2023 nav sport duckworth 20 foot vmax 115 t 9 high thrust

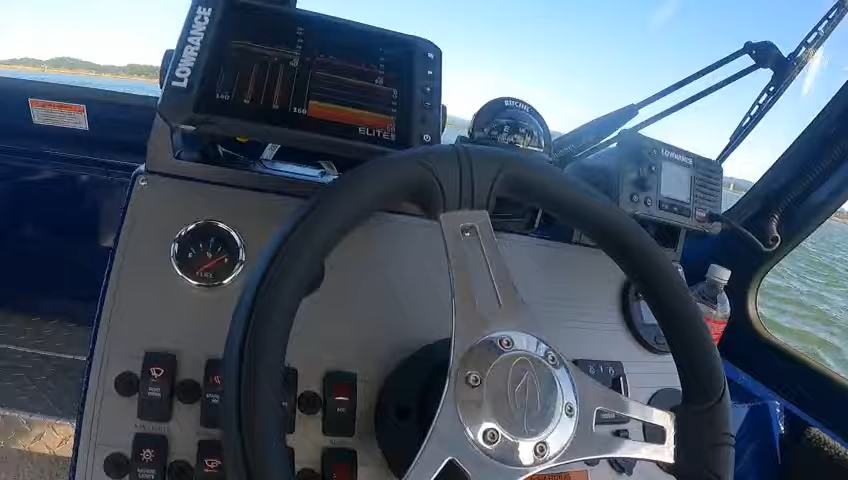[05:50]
and you got some fish on the bottom i made this one for you so this is my fish gear
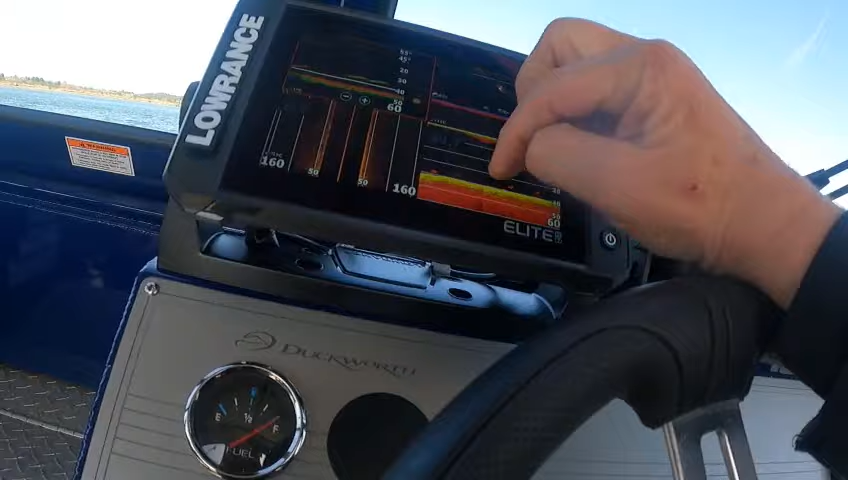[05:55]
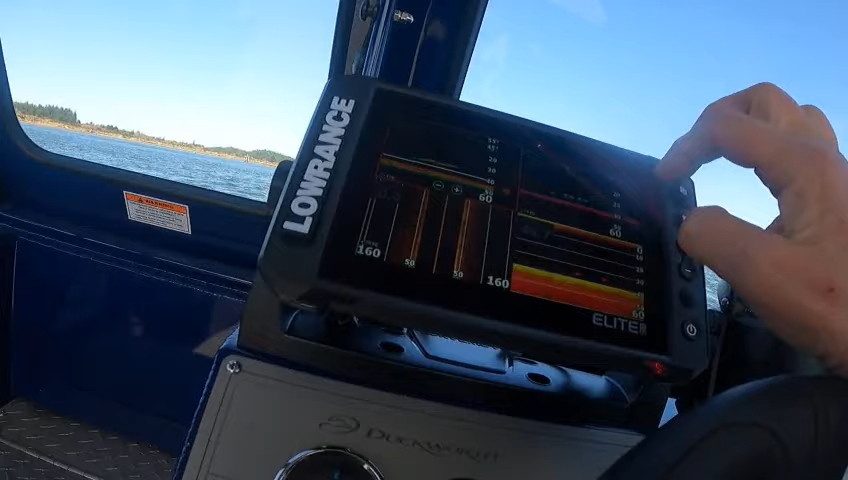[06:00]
you got some bait right on the bottom you can see see the fish see the bait see these spots right here these are clear view and that
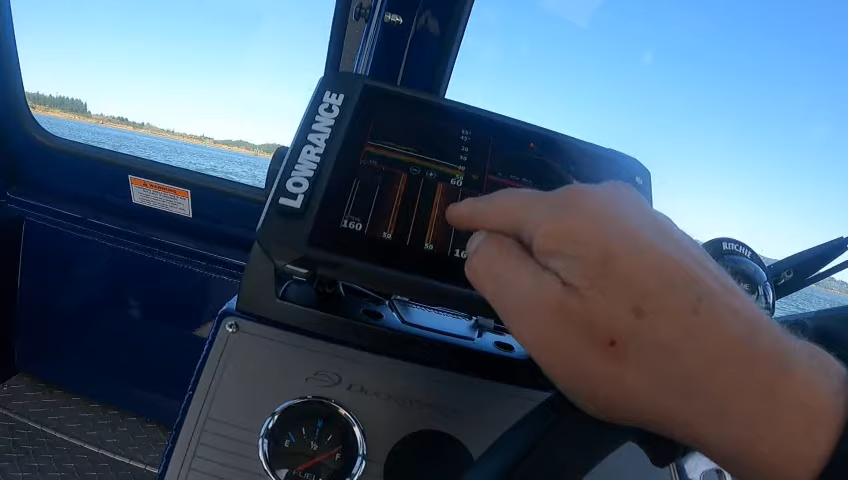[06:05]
down view on the left and right and down on a down down view clear view here
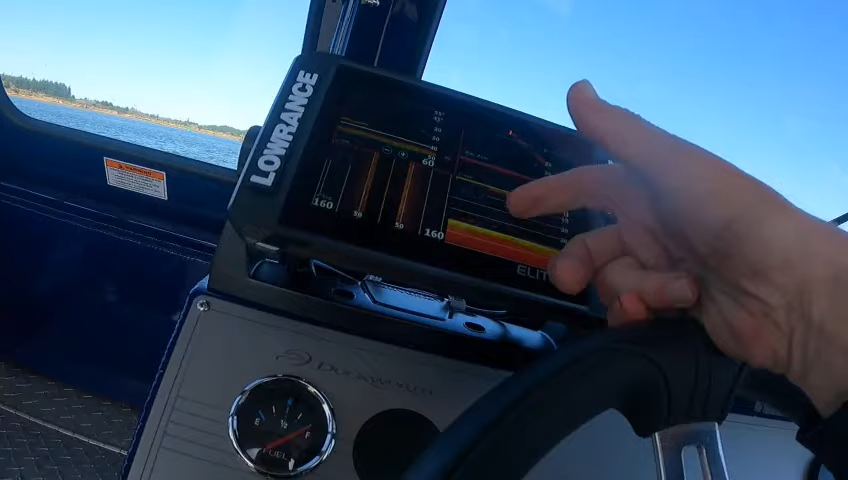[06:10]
so that's fish definitely you can see boom boom right there so the spots line bigger fish you're going here charts
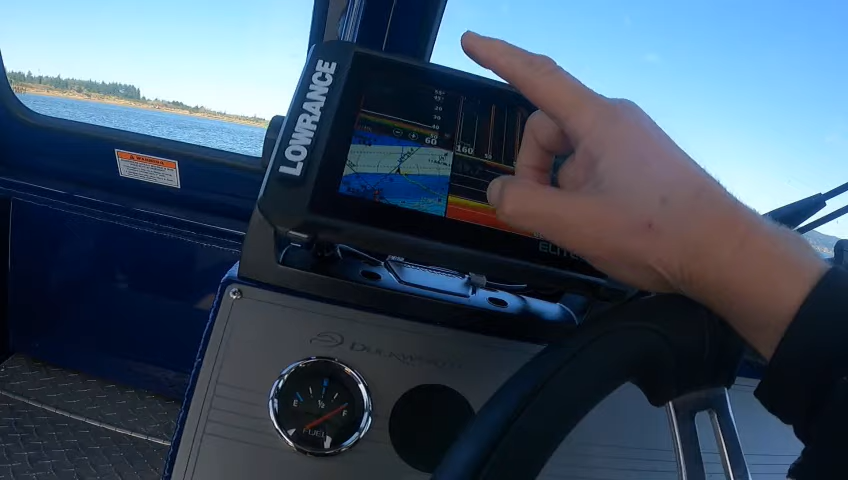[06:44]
sonar side view clear view get
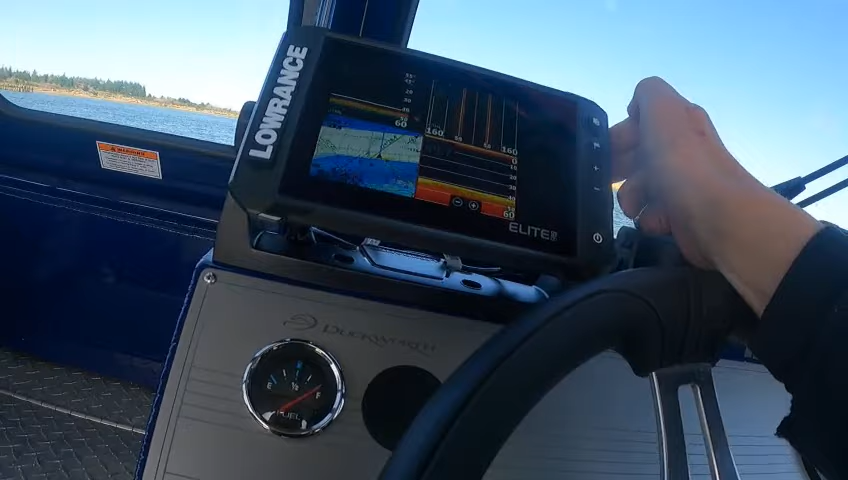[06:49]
rid of that now you can go here you can do a just size split and i can adjust the size split